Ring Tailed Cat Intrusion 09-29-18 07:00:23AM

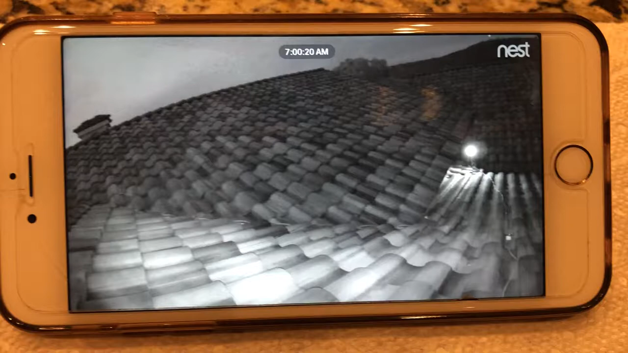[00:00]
okay it's saturday morning uh september 29th 2018 the ringtail cat is just right there coming down the roof
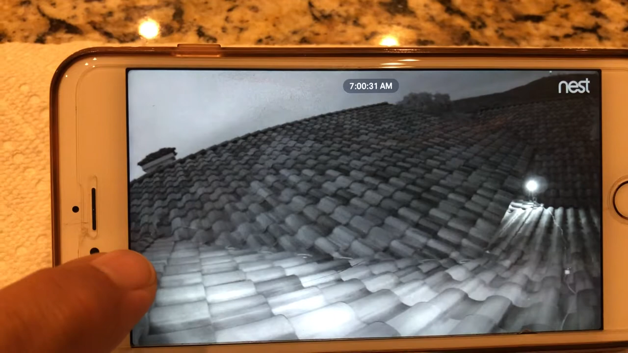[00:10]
and he's getting ready to hit that valley and you'll see him walk across he's coming
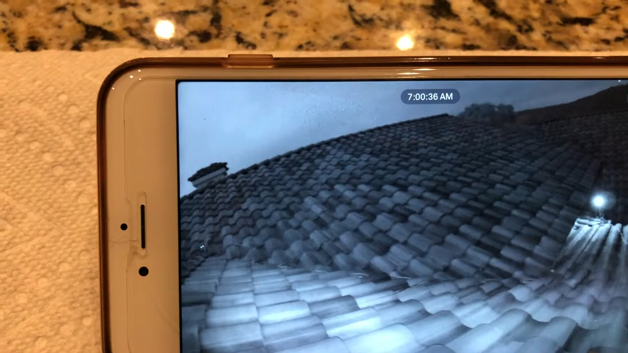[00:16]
back after a night on the town he's being
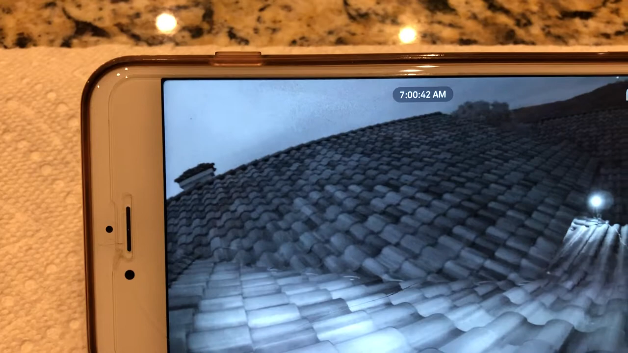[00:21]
cautious he's still kind of overheating see his little eyes glimmering here and
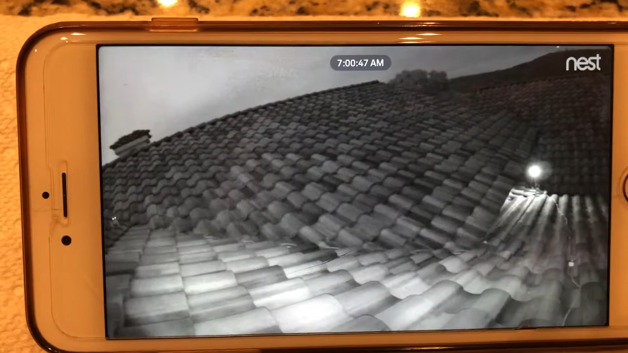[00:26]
he this video is going to show the second location of where he
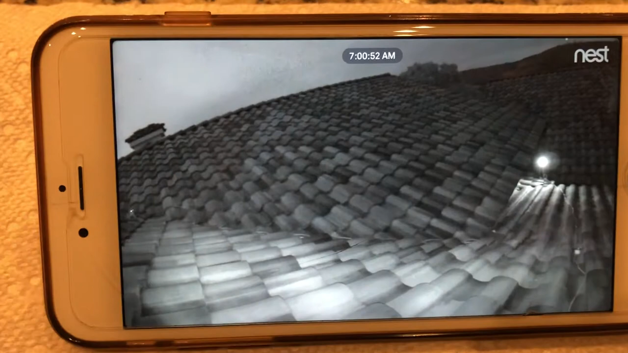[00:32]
is coming into our home it's along the same wall but it's basically at the end of this valley here and we'll get here he comes down the valley
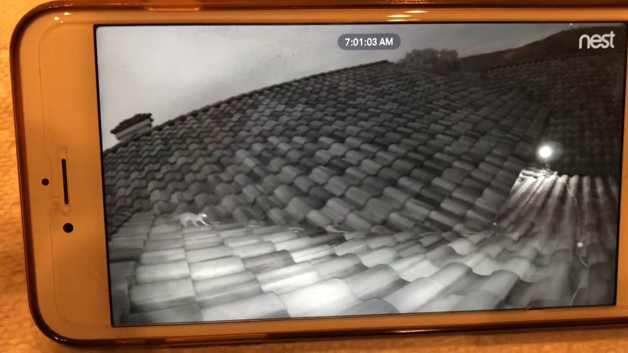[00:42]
and i'll blow this up a little bit more here you can see him walking down
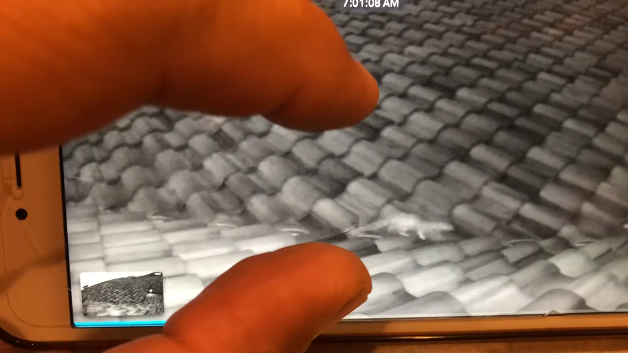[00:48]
walking down and he's getting ready to kind of go
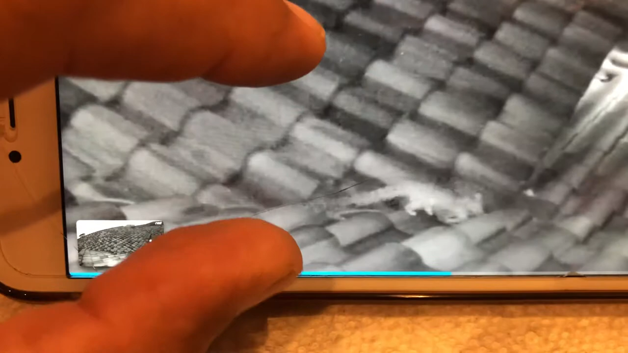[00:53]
into that little spot and you can see the glow of the other camera
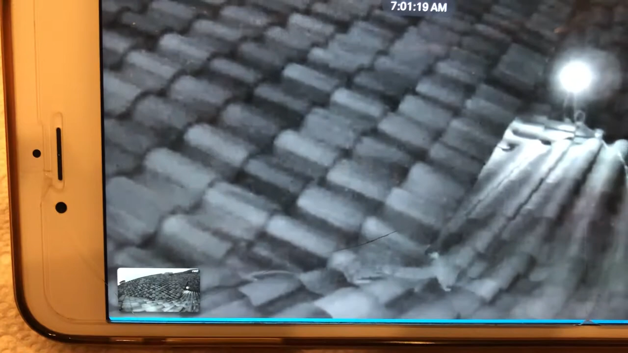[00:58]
and um so instead of going into the base of
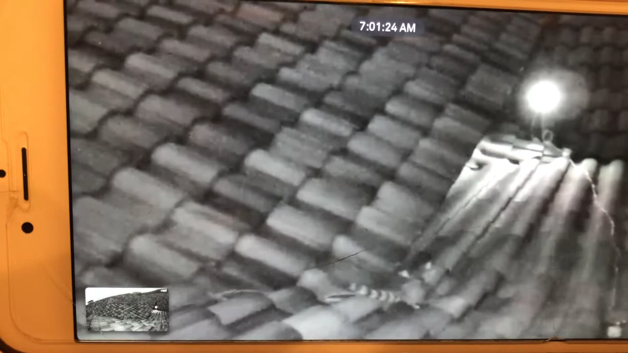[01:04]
that tripod of the camera that you see in the frame he's actually going to go right into this other spot which we have suspected
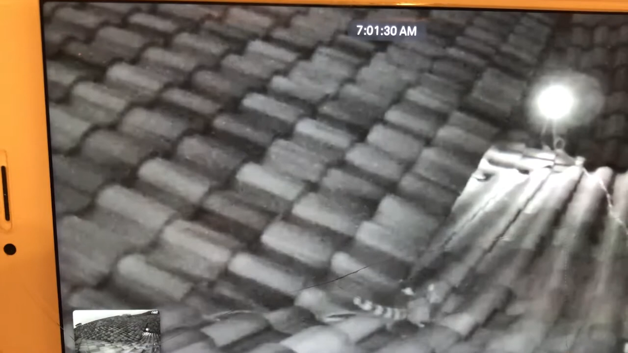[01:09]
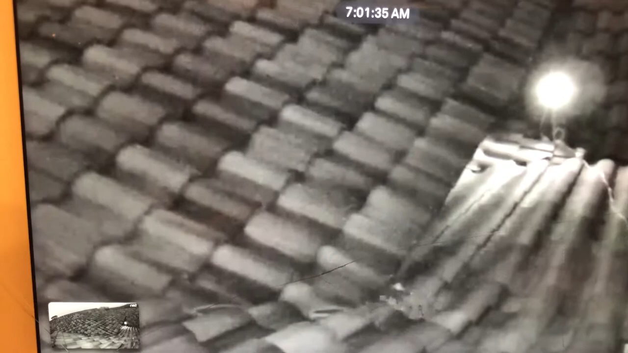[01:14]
and go right into our home and there he goes